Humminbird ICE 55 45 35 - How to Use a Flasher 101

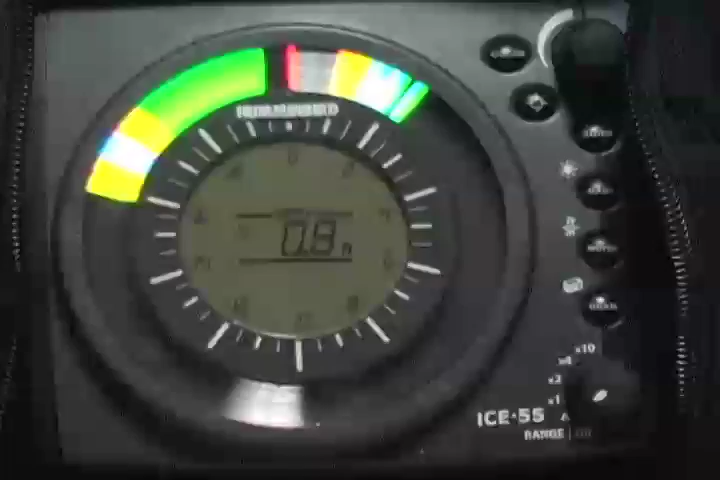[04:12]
And the nice part about the auto mode is it will find the depth scale you need. All right, so what we're looking at, we're actually looking at about 18 feet of water.
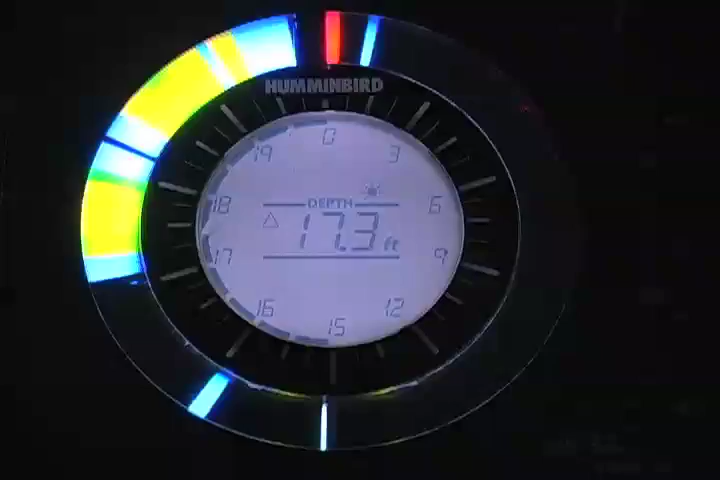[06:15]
On screen: depth 17.3 ft
And what I'll do is I'll reel my jig up, and as you can see, it's in the zoom window, and as soon as it comes back out, you see that the definition's a little bit less.
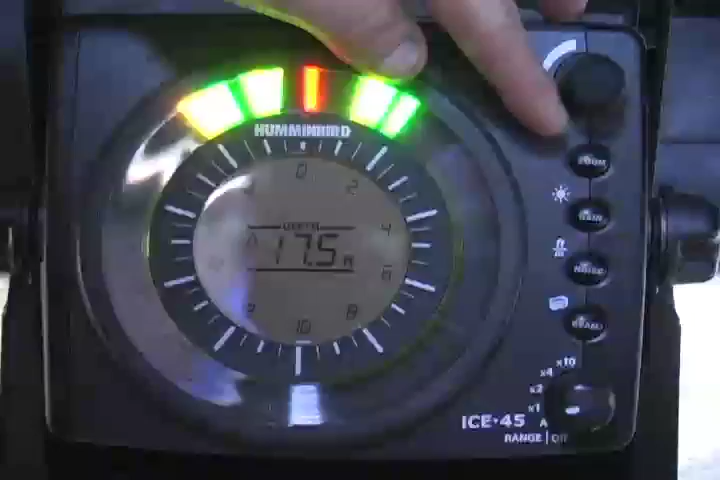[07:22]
our gain button, and it will also control the backlit display, our noise button, which is our interference rejection, and then our dual beam button.
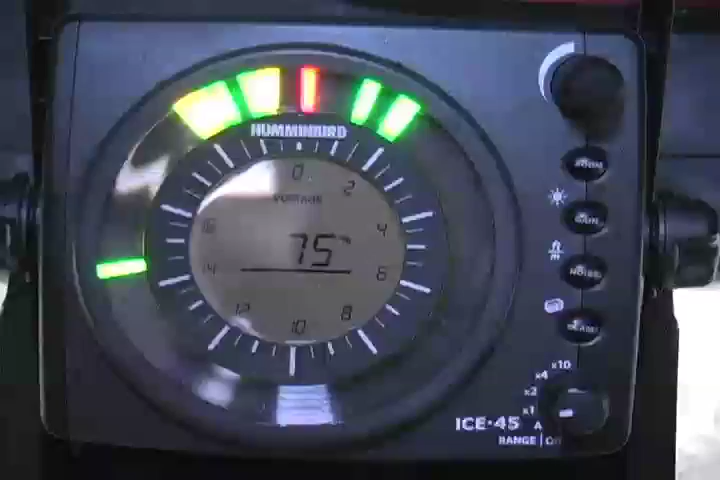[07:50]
And then the gain button, pressing the holding the gain button in, will turn on the backlit display.
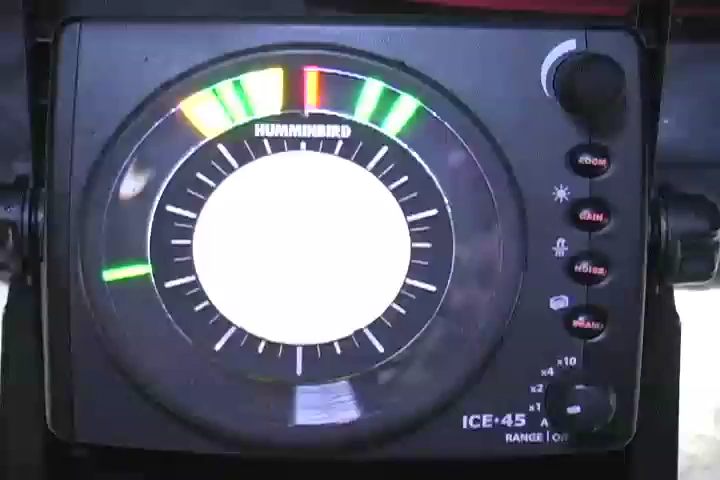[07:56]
Now the ICE 45 is a 3-color flasher.
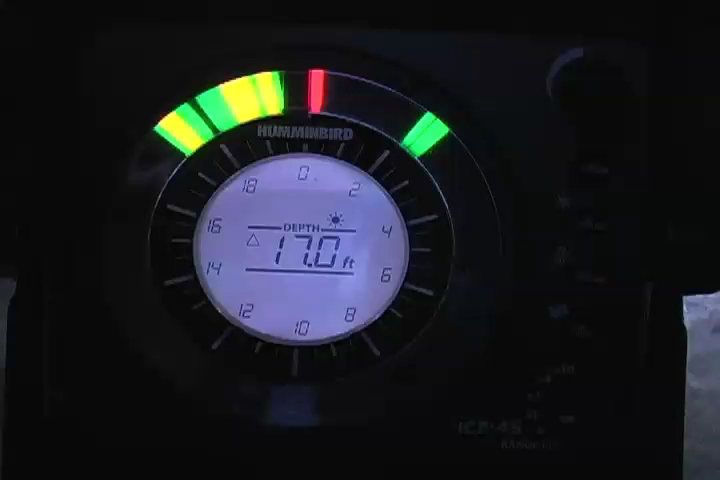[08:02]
On screen: depth 17.0 ft
It does have the green, the yellow, and the red, and red being a stronger signal.
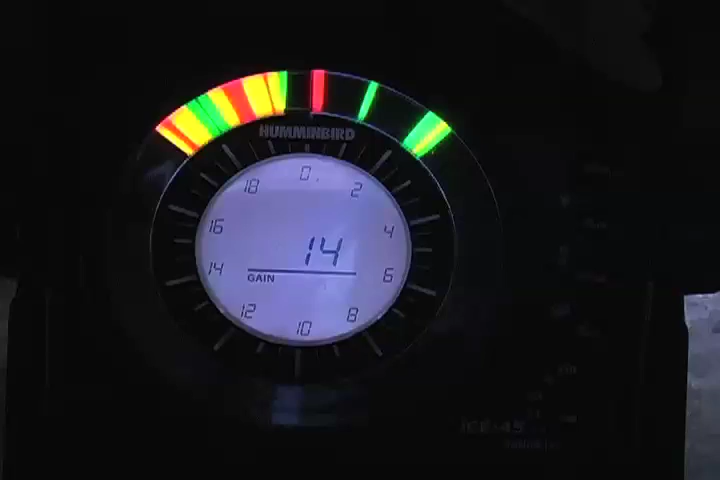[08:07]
We'll turn the gain up here so you can see three different colors.
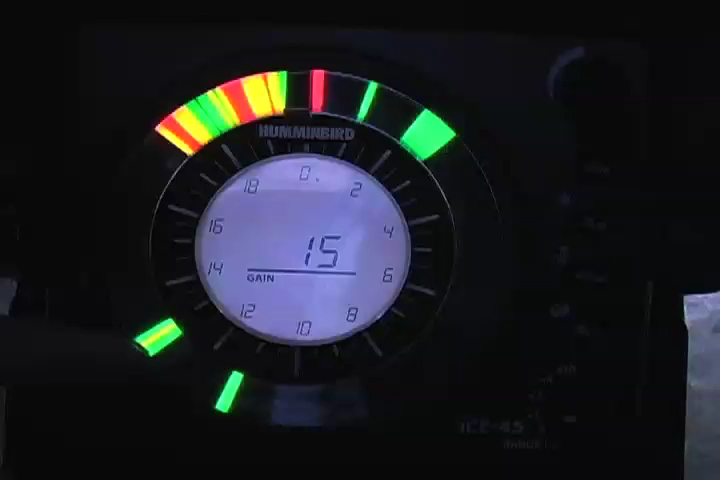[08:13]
Green is going to be weak, yellow is going to be a medium signal, and red will be your stronger signal. Now, how I like to fish them is I turn my gain down just so I can see my jig,
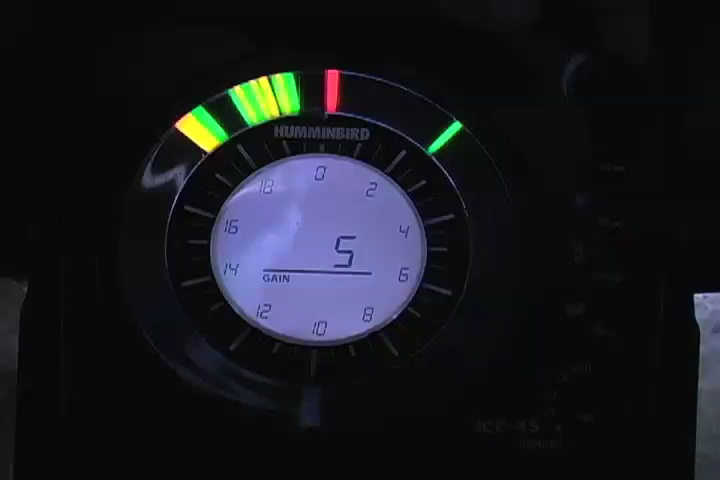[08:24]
and it's been about the 4 or the 5, and that way there, anything else that does come into this screen will show up,
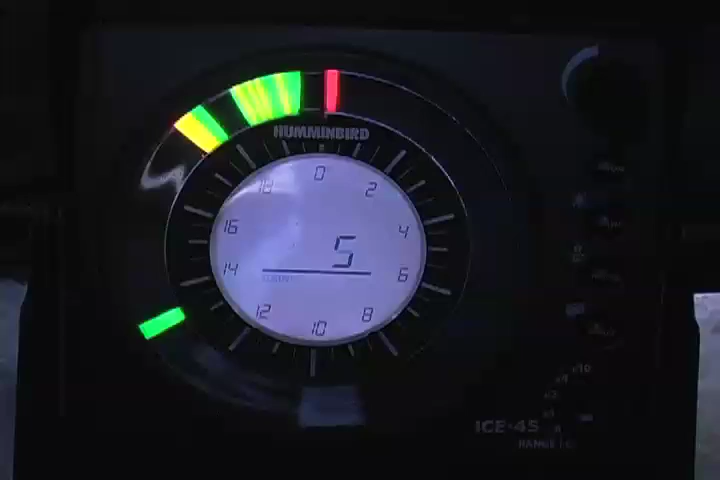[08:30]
hopefully a yellow or red, and we'll be able to tell the difference between the size of the fish. The nice feature with the LCD screen, rather than looking at a whole bunch of numbers on you know,
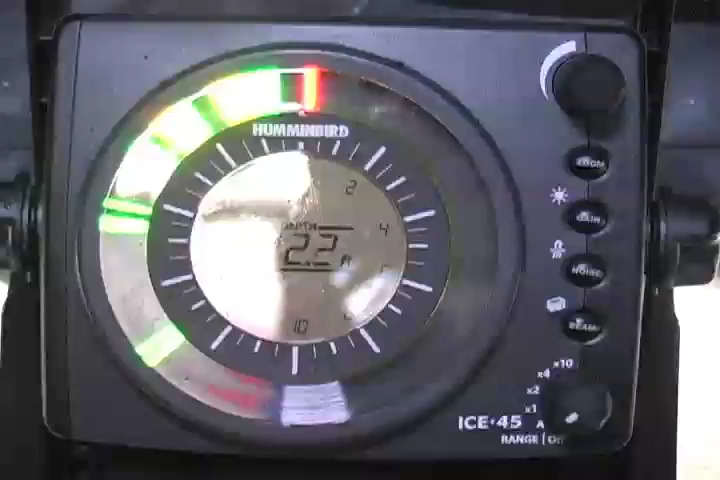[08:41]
like the Vexlars or the Markhams, is that it shows you your depth gauge that you're in.
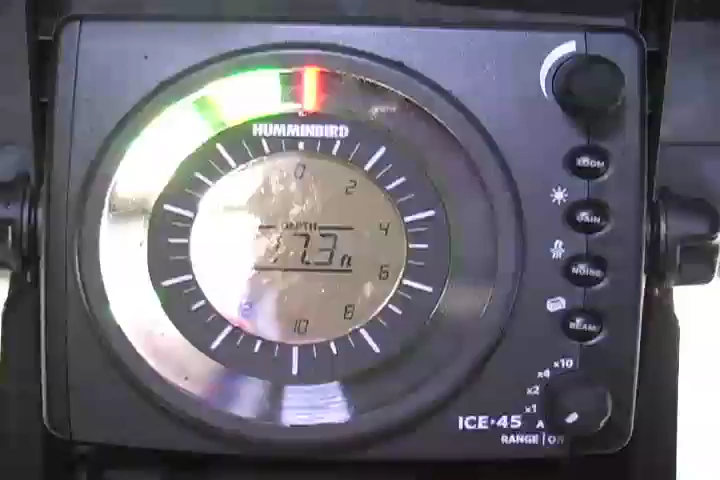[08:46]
So let's, for example, we're looking right now, we're fishing in the 20-foot depth scale.
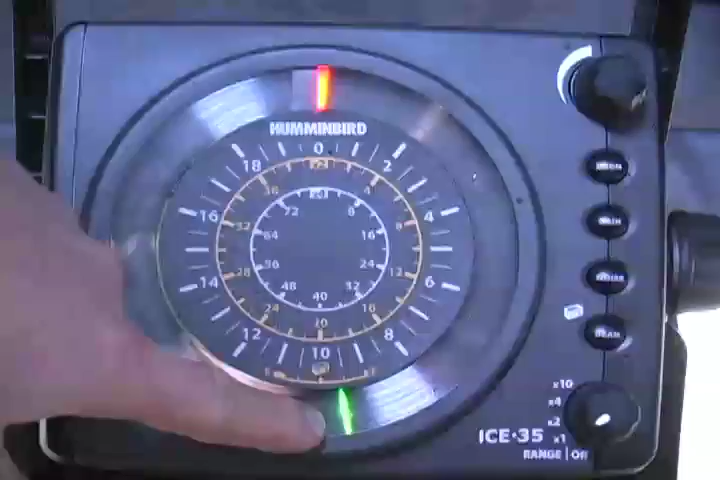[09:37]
It will show the battery gauge and give you the information shown here on the screen.